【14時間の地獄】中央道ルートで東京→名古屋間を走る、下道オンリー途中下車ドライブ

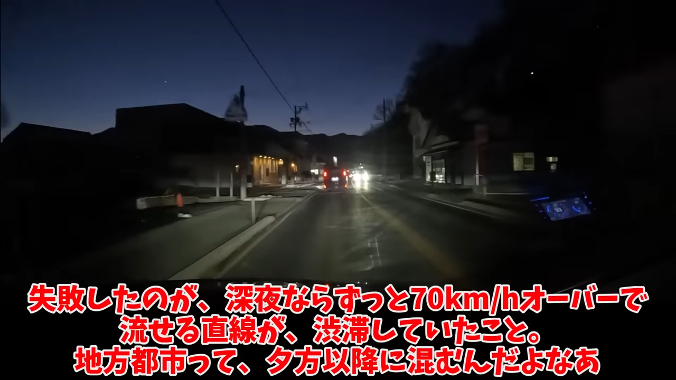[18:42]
深夜ならずっと70キロオーバーで流せる直線が、渋滞していたこと地方都市って、夕方以降に混むんだよなぁというわけで中央道の、
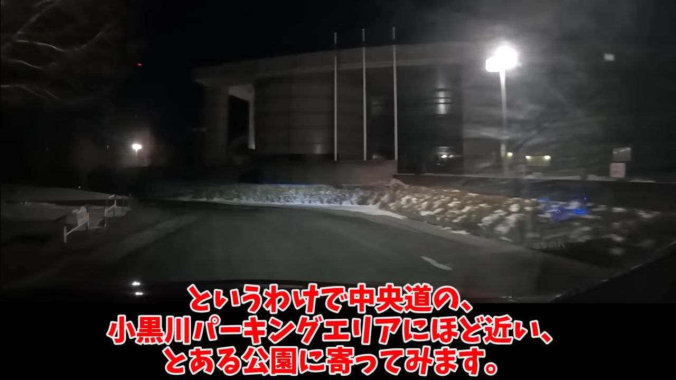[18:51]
小黒川パーキングエリアにほど近い、とある公園に寄ってみますもう完全に暗くなってしまったので、ここから先は、累積で何時間かかったかの、